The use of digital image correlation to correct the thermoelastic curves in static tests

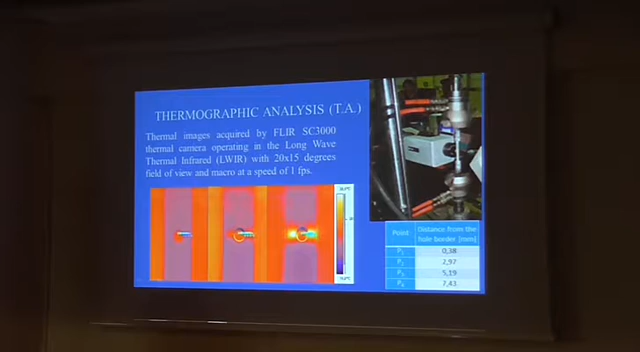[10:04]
SC-3000 thermal camera operating in the long-wave thermal infrared, it means between 8 and 14 micro-meters, with 20 per 15 degrees of view, always with one frame per second.